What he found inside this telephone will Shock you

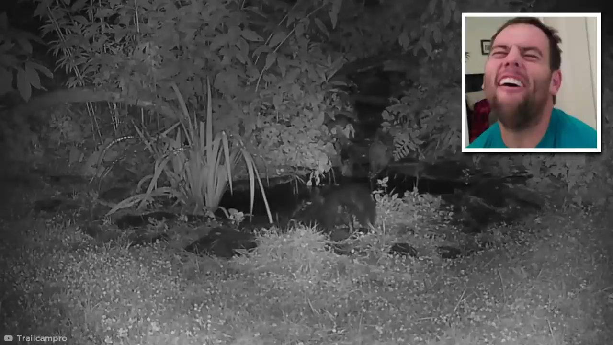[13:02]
Aww, look at that little skunk having a casual drink from a pond! Seems like a moment of peaceful harmony. Until this happens.
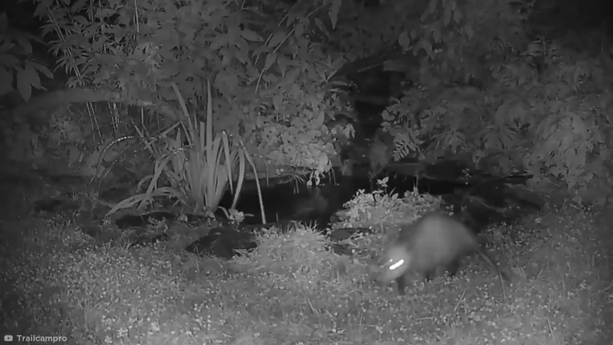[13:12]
That sneaky opossum straight up pushed that poor skunk head first into the water. This hilarious clip was captured by Betsy Potter from New York, who took home first prize in a contest run by Trail Cam Pro. After committing this heinous crime, the opossum scampers off, leaving the skunk to drag himself out of the pond.
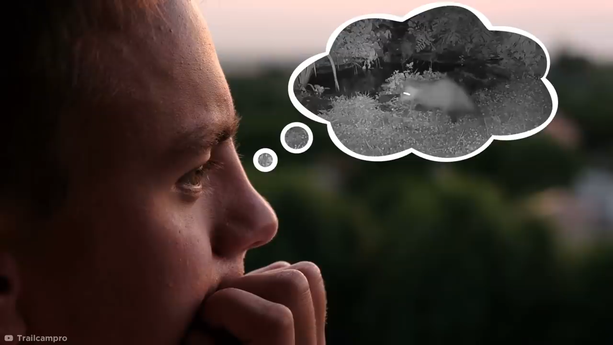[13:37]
It's hard to know why the opossum decided to push the skunk, especially considering they're usually non-aggressive animals.